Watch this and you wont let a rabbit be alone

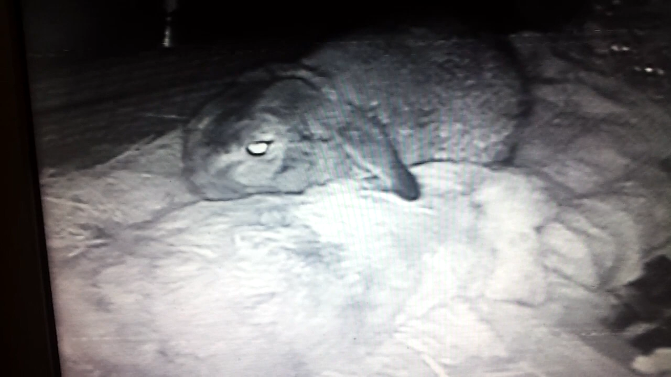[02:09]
Yeah, if you go any further down, I'm going to have to stop filming. Sammy! He's going to go to sleep on it now. Oh, yeah, settle down for a snooze. Oh, look at his heel. Yeah. Happy couple. What on earth would you ever have a rabbit on its own?
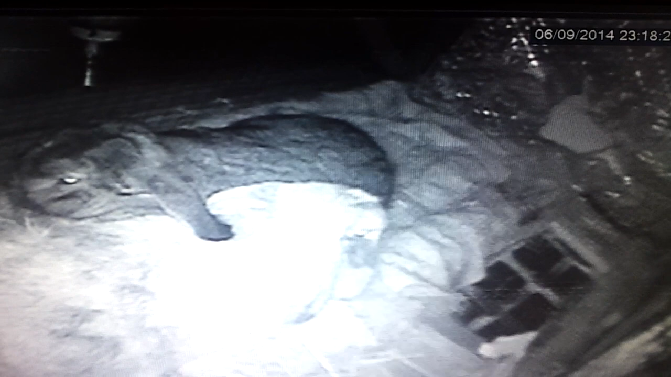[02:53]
Time for snooze. Go on. What's up? Okay. Thank you.